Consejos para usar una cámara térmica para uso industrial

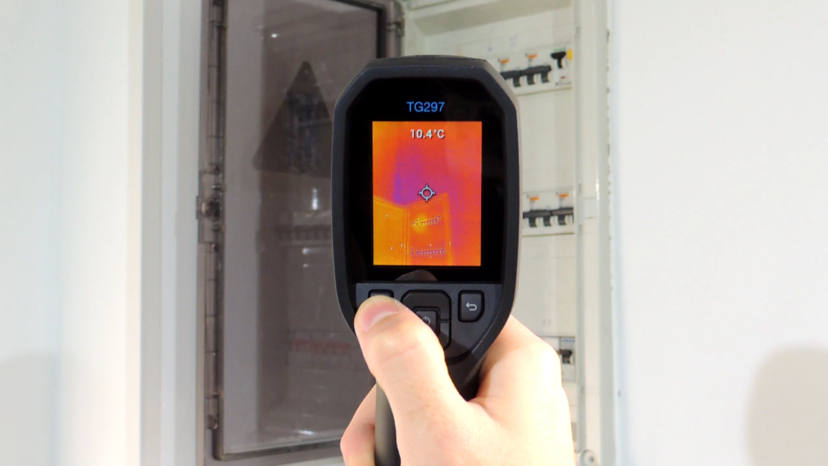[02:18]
On screen: spot 10.4°C
trabajar con ella si pulsamos este botón accionamos el láser que permite conocer
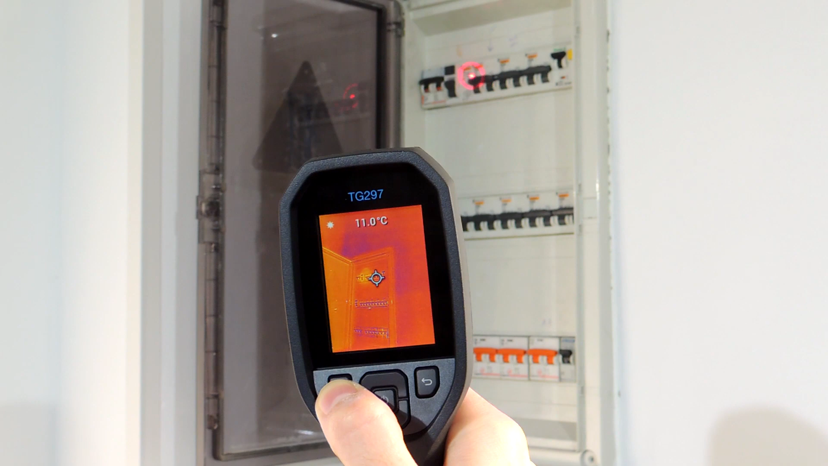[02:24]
con exactitud a qué punto estamos enfocando con la cámara
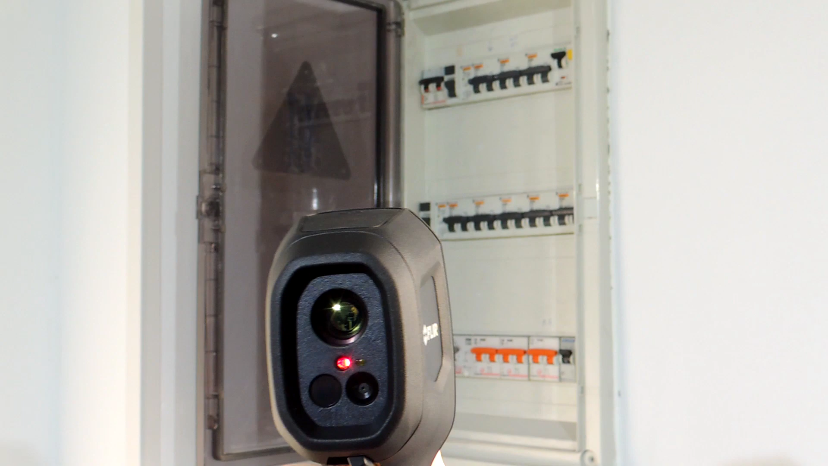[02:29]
como vemos la luz láser sale de la parte frontal de la cámara y nos dice con exactitud ese punto durante una
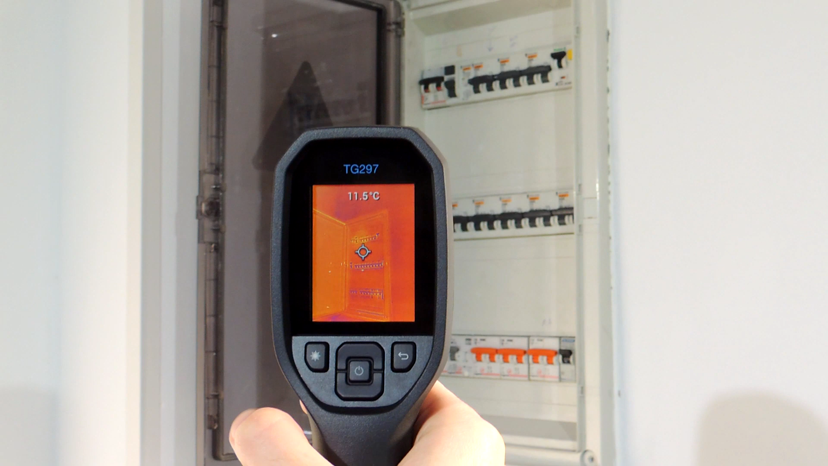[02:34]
inspección a continuación si pulsamos el gatillo que incorpora la FLIR TG297 hacemos una foto a lo que estamos inspeccionando para verla pulsamos en el menú y seleccionamos galería
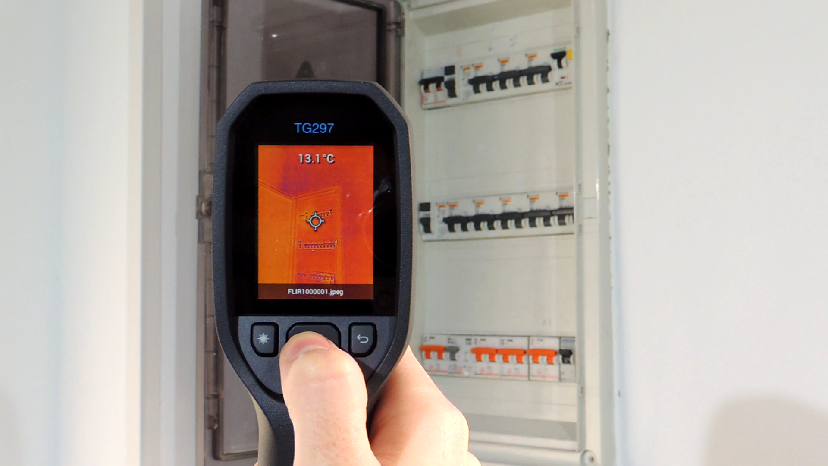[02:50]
On screen: spot 13.1°C
para observarla posteriormente basta con conectar el cable USB que veíamos antes a un ordenador y descargarla
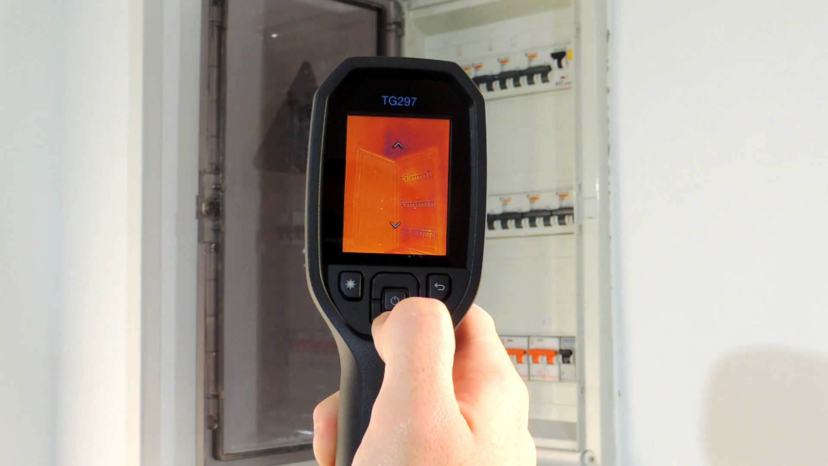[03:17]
si nos vamos hacia atrás y pulsamos colores podremos navegar entre las seis
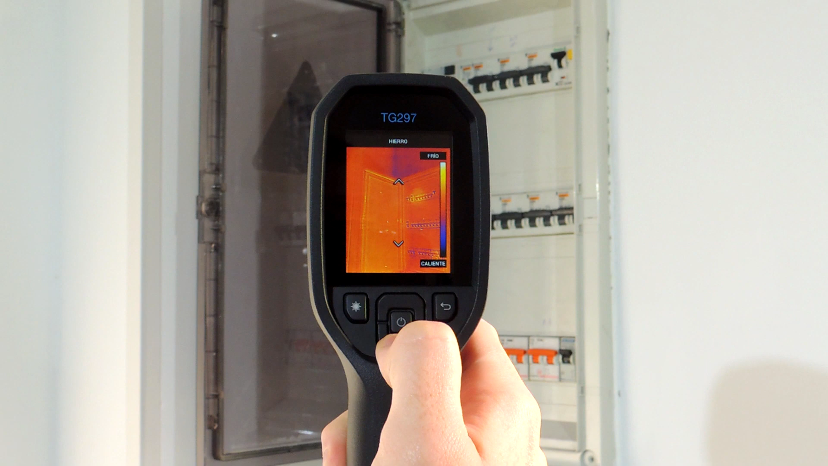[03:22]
paletas de colores de las que dispone destacando en diferentes colores la variedad de temperaturas y utilizando cada una de ellas para diferentes fines
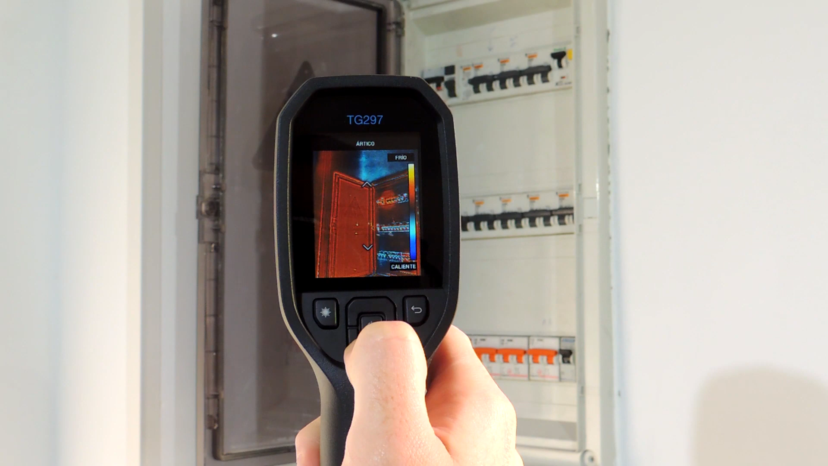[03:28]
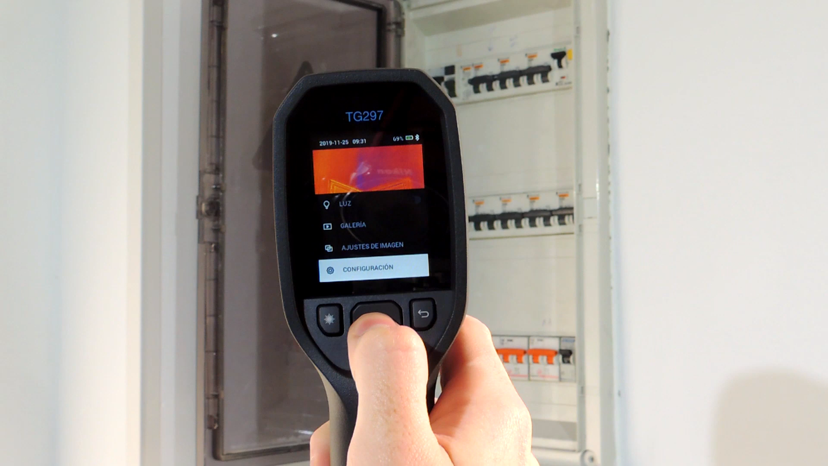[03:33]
en el menú de configuración encontramos el apartado medición en el que podemos regular la cantidad de radiación infrarroja
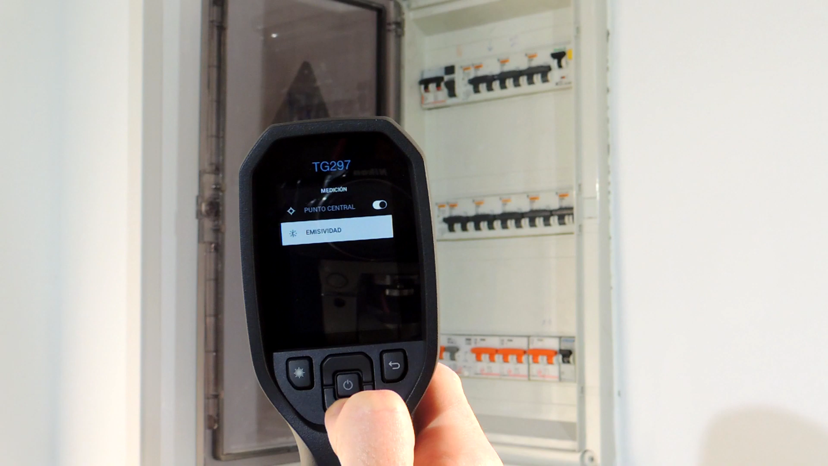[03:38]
detectada por la cámara en distintas superficies como mate o brillante
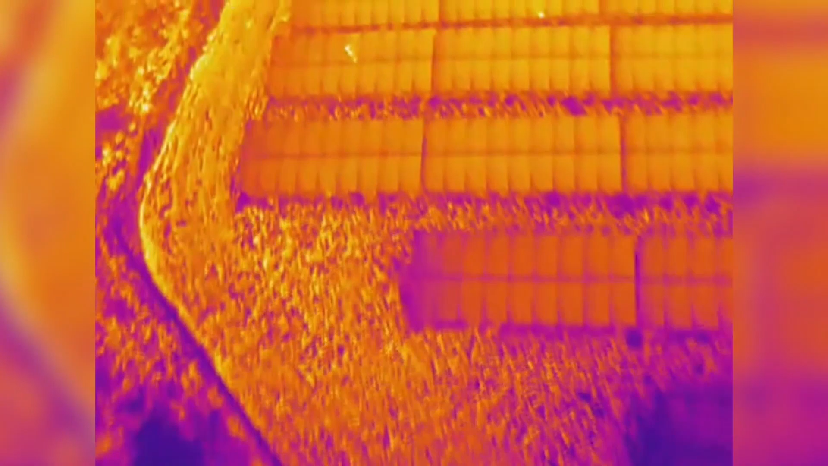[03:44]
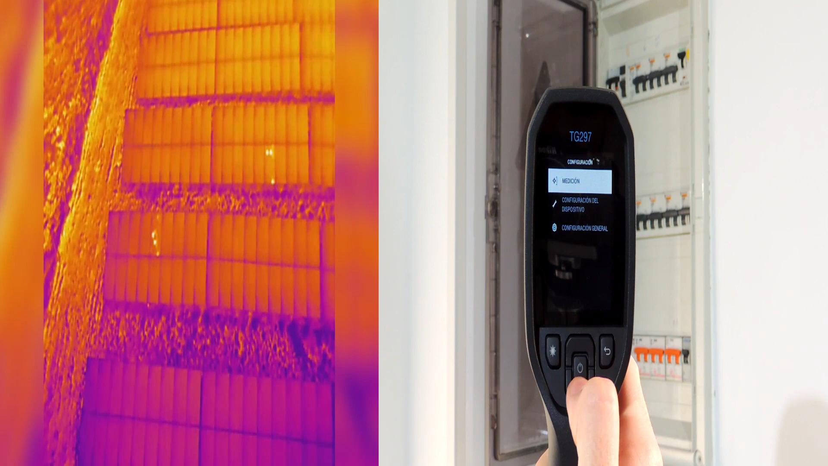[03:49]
en el menú configuración del dispositivo podemos activar la opción de bluetooth que nos permite conectar la cámara a nuestro smartphone o tablet con la aplicación FLIRTOOLS también podemos
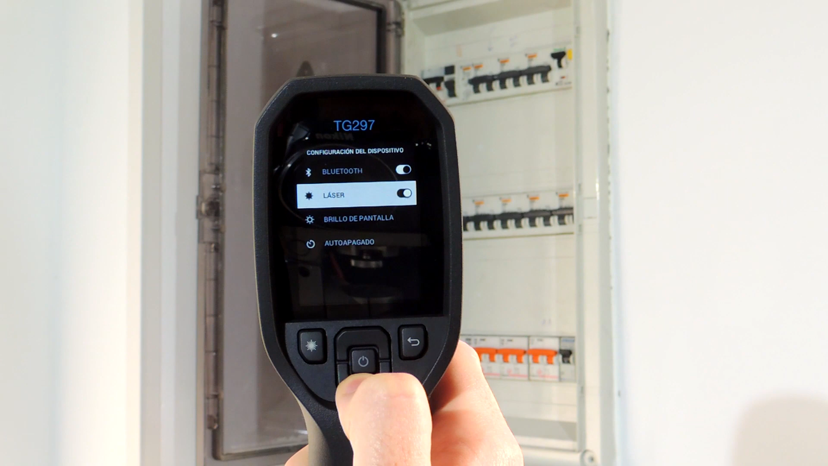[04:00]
regular el brillo de la pantalla para ahorrar batería entre alto medio y bajo
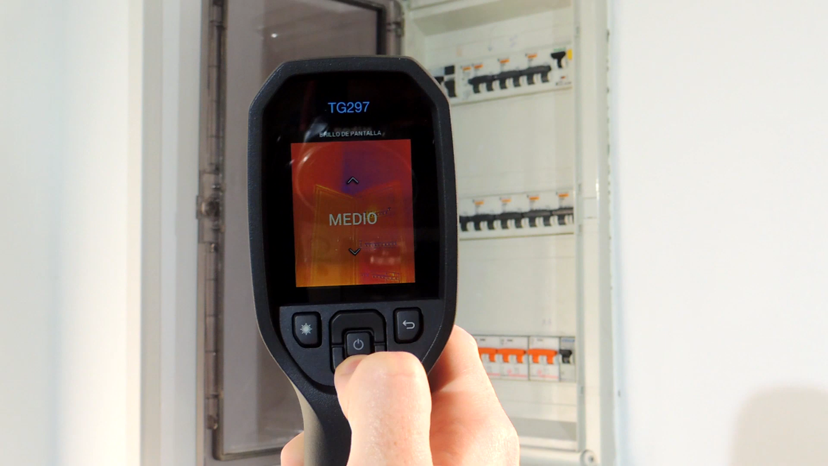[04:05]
si deseamos volver a tener la cámara con los parámetros preestablecidos pulsamos